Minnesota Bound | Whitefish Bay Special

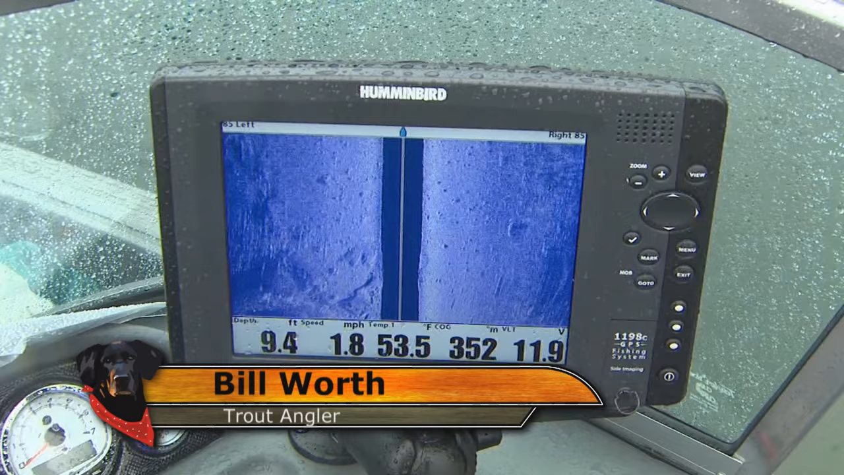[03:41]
On screen: depth 9.4 ft, water 53.5°F, speed 1.8 mph
i mean look at that it's just a waste field of rock oh yeah there's fish there man that was a subtle take but i don't know what it might be a trout because it's staying down oh yeah look at them shaking